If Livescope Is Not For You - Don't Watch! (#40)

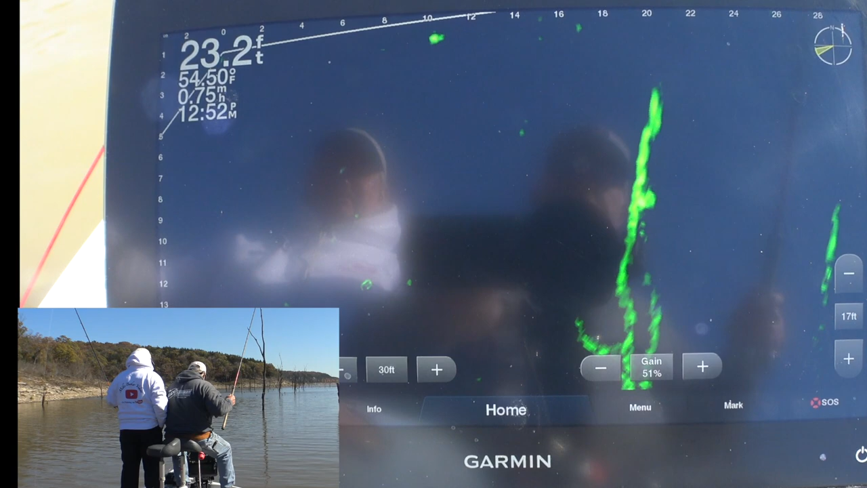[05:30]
On screen: depth 23.2 ft
Catch that if that's a crappie.
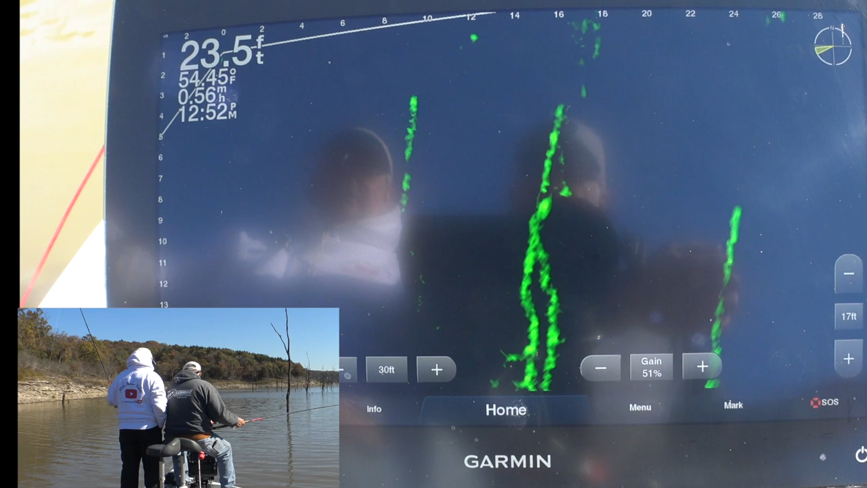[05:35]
On screen: depth 23.5 ft, water 54.45°F
Yep. Got him. Oh yeah, he acted like he was supposed to there. That's a nice little come and bit.
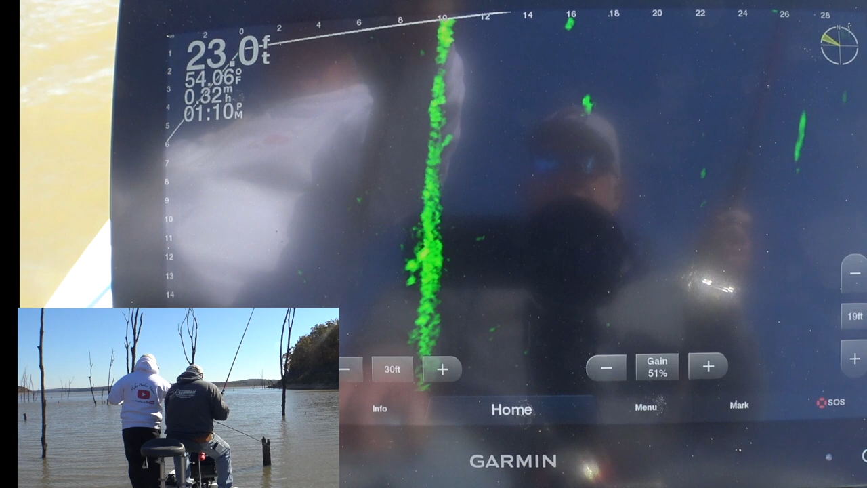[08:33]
On screen: depth 23.0 ft
Got him. Finally hit it. There you go. Oh yeah, that's good a one.
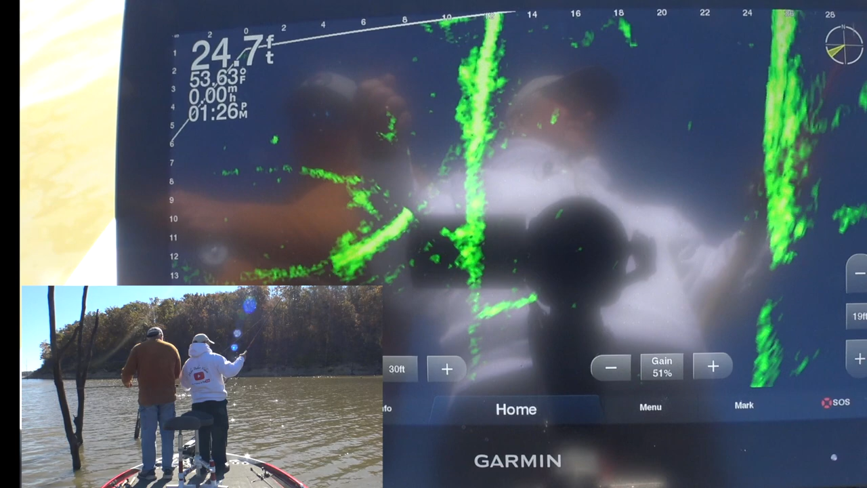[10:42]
On screen: depth 24.7 ft, water 53.63°F
He's still there. I don't know if he'll bite again.
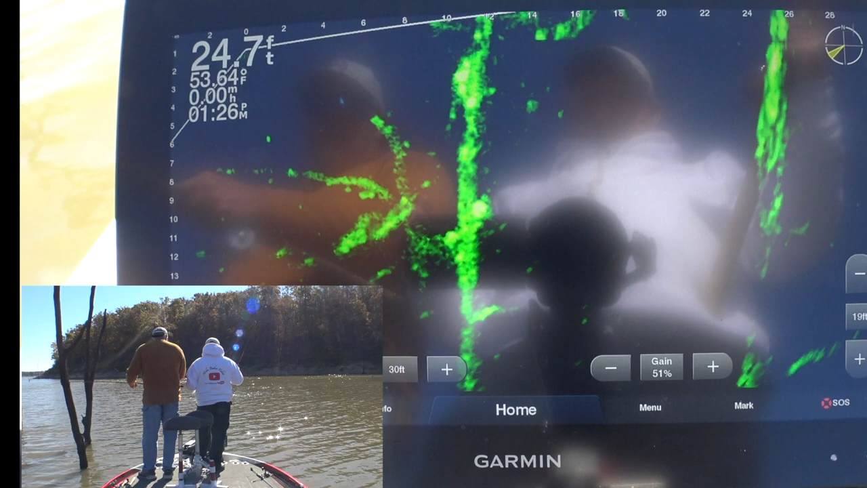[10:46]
On screen: depth 24.7 ft, water 53.64°F
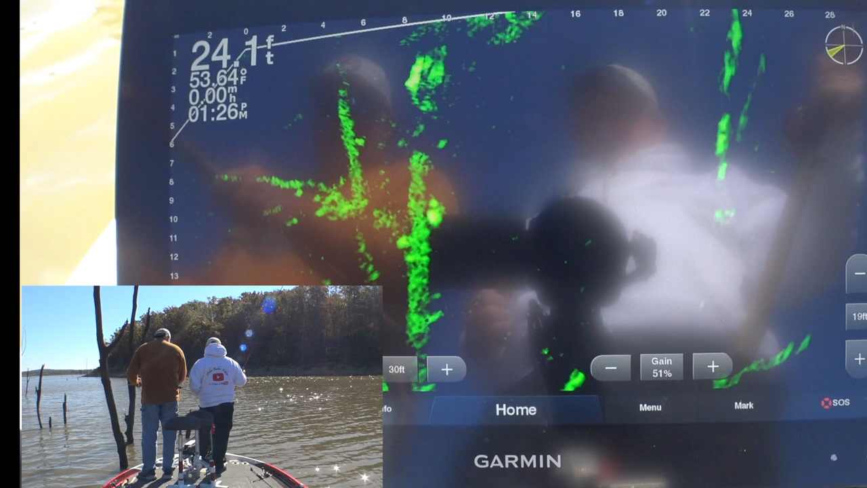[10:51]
On screen: depth 24.1 ft
Got him. That's a good fish, isn't it? Yeah, it is.
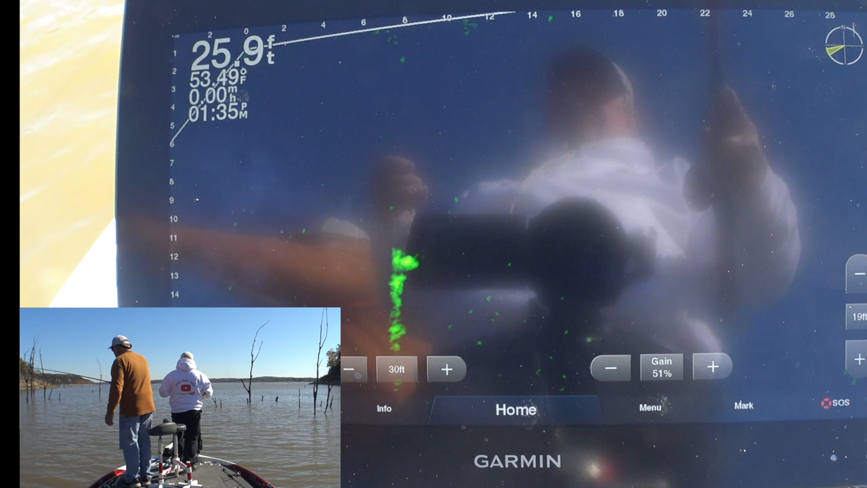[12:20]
On screen: depth 25.9 ft
Oh. Did he move? Yep. He's moving. Oh, he's nosing up.
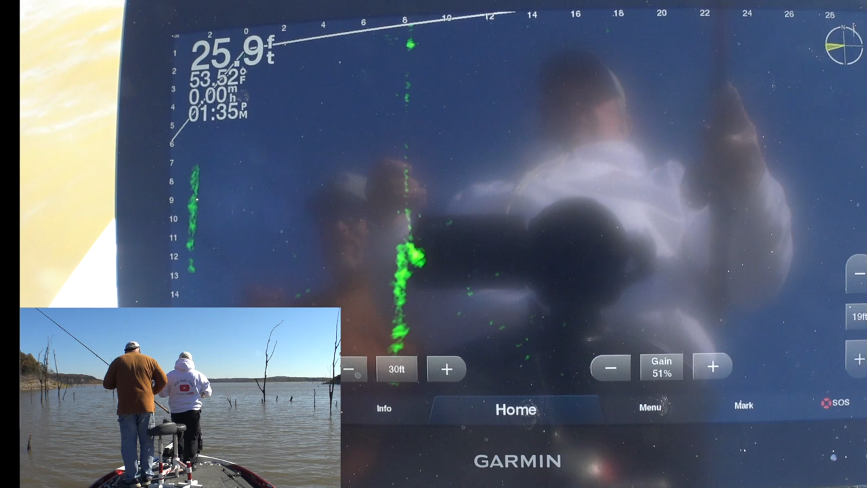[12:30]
On screen: depth 25.9 ft
Yep. And he's not gonna bite. Not gonna bite it. You dog. Finally the game to move. Got him! Oh, he finally There you go. He finally hit it. Had to creep it up and creep it up and creep it up.
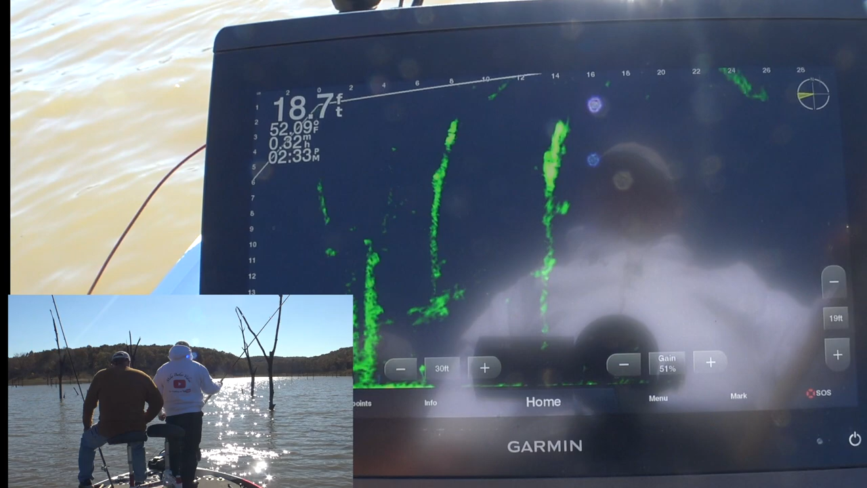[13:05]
On screen: depth 18.7 ft, water 52.09°F
Is that him out there? I don't think so. See if you can get on him. You're right there. Come on, here he comes. Oh, he come off the tree. Come back. Come on, he's got to be looking at it.
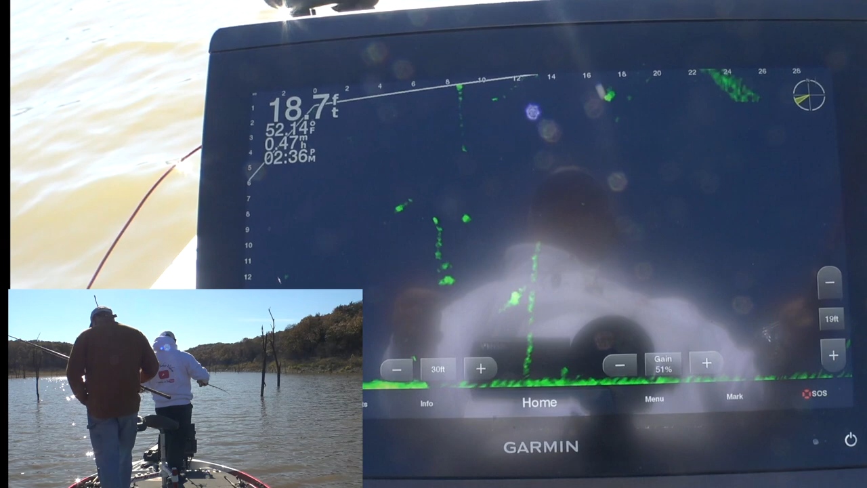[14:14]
On screen: depth 18.7 ft
Got him. Oh, finally. There you go. That's finally. A nice eater.
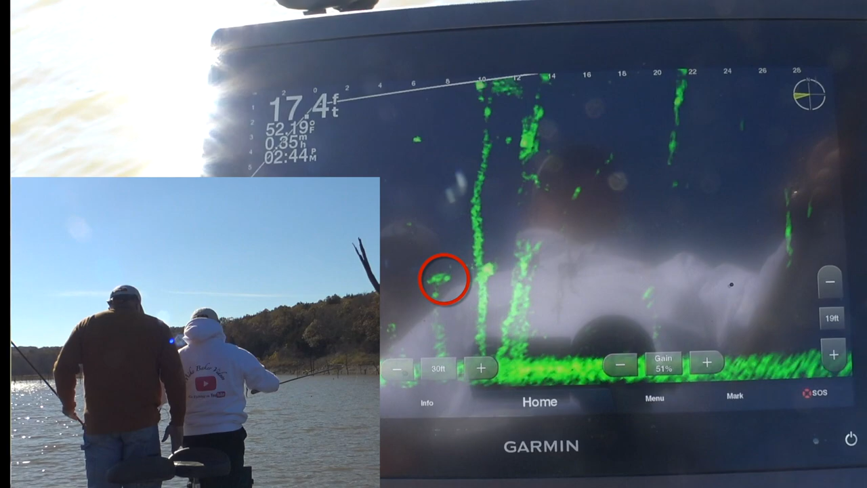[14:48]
On screen: depth 17.4 ft, water 52.19°F
Sure if that's a crappie or not. About to find out. Yeah.
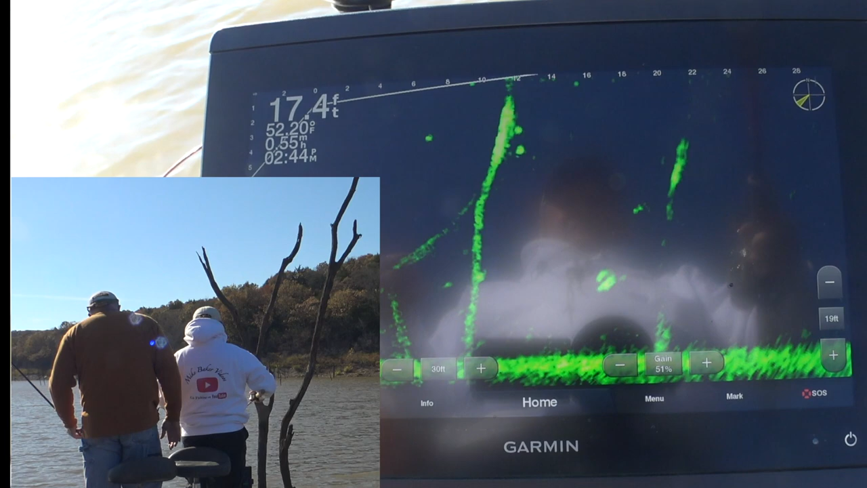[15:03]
On screen: depth 17.4 ft
There you go. Yeah. Oh, hey, yeah. There you go. That's a good one. Nice. It's a